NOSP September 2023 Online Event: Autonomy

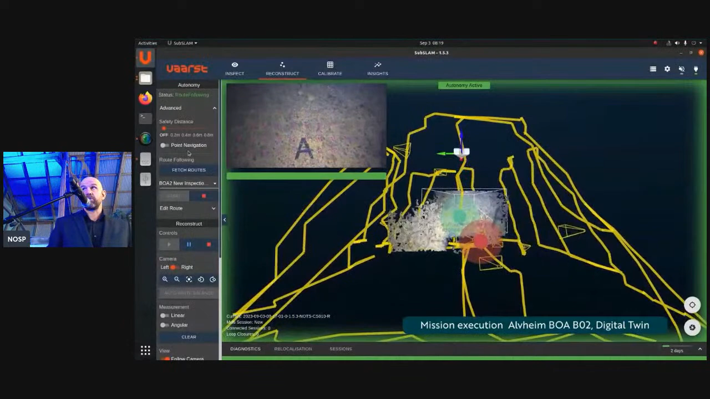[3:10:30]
An image of sort of taken from the digital twin there.